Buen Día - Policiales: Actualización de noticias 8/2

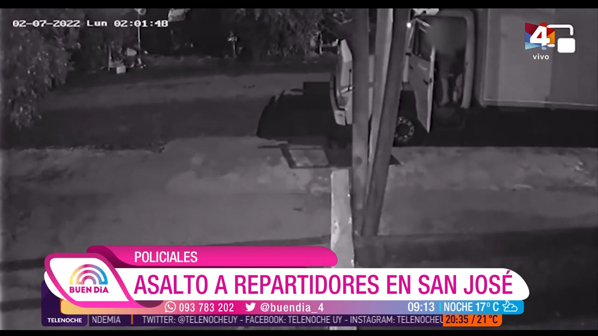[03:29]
Fue sobre las dos de la mañana. Allí llegan los tres. Vean, también hay que tener en cuenta el análisis táctico de los delincuentes. Rodean el camión, es decir, uno de frente para impedir que en caso de que se mueva avance y los otros dos, uno de cada puerta para también tratar de inmovilizar a los ocupantes, al conductor y al acompañante. Los descienden del vehículo, les llevan dinero, les llevan celulares, entre otras pertenencias.